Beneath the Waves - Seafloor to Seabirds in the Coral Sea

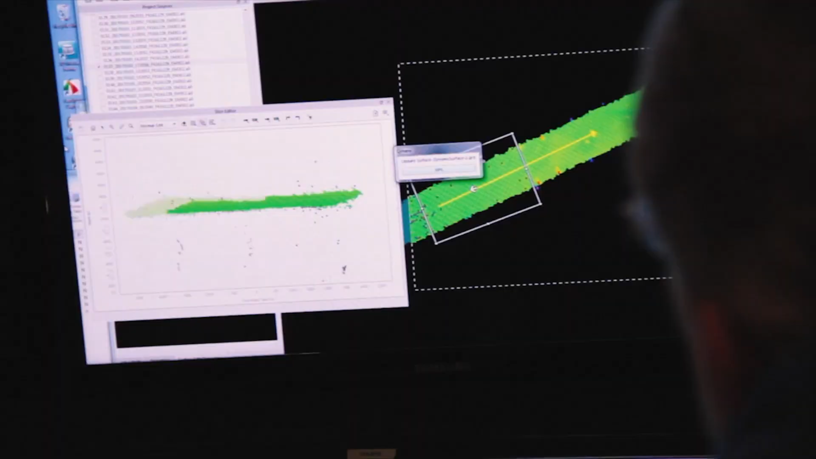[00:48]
Whether it's a seamount, whether it's an atoll,
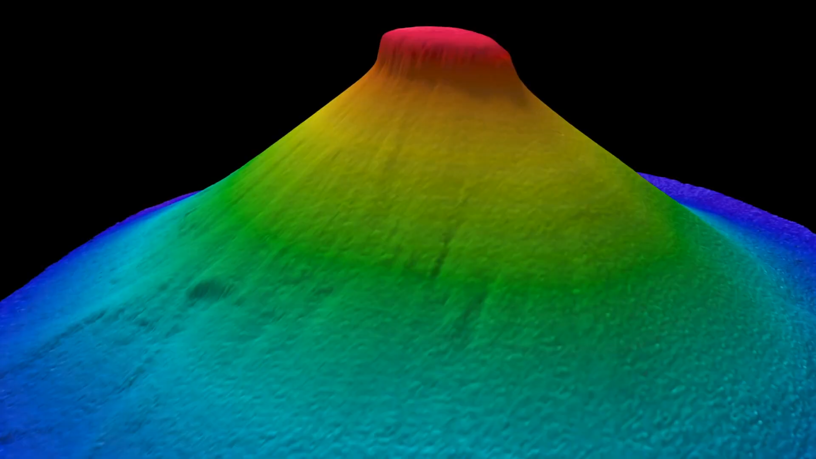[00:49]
whether it is a new fault line, some form of tectonics, or it might be a new species.
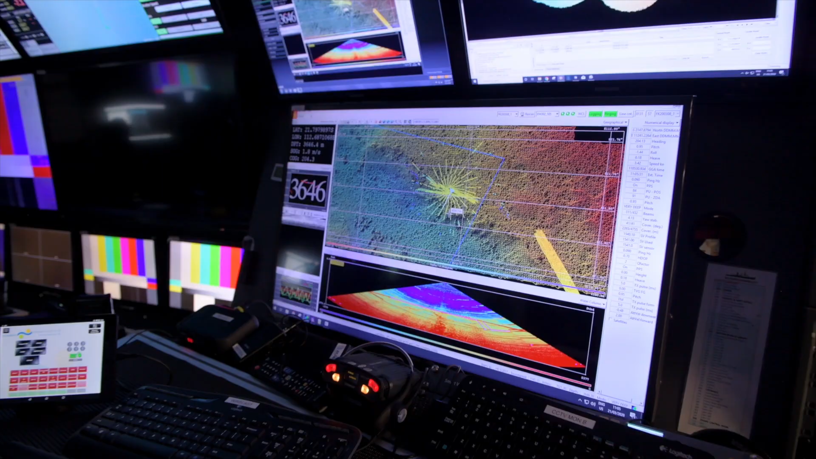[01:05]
With all the technology we have aboard Falkor, it allows us to make detailed maps of the seafloor, which we can then share with scientists and researchers